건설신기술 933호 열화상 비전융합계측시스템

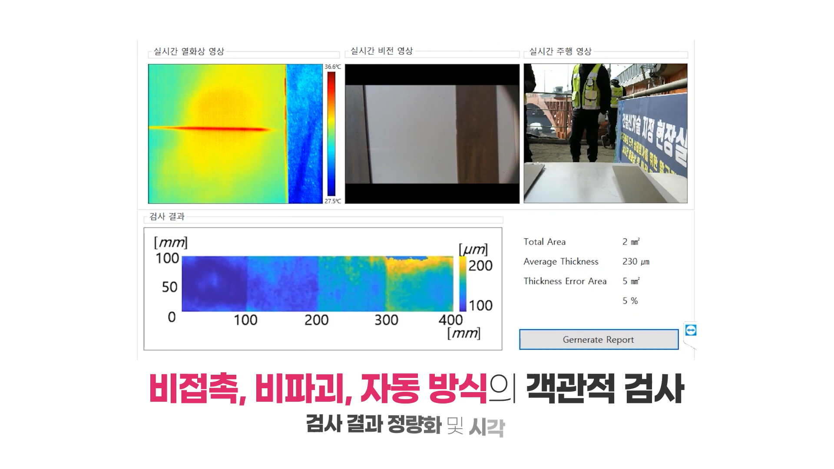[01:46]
자동 방식으로 검사하고 검사 결과를 정량화 및 시각화합니다.
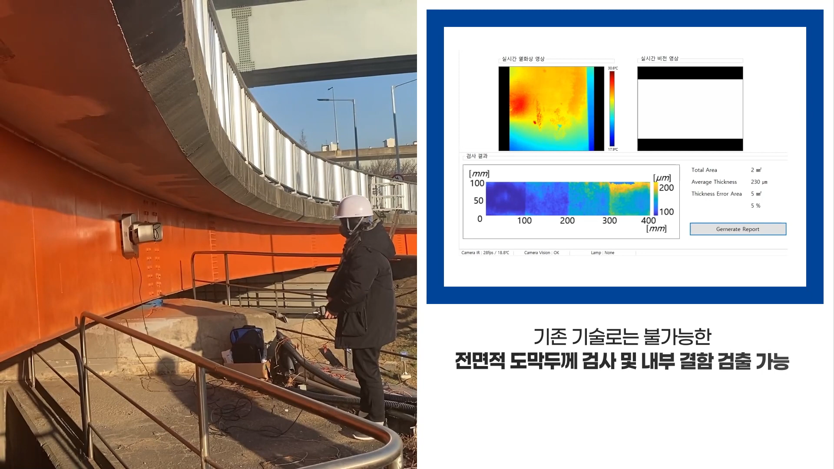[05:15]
전면적 도막 두께 검사 및 내부 결함 검출을 가능하게 함으로써 도막 상태 평가에 신뢰성 및 효용성을 증대합니다.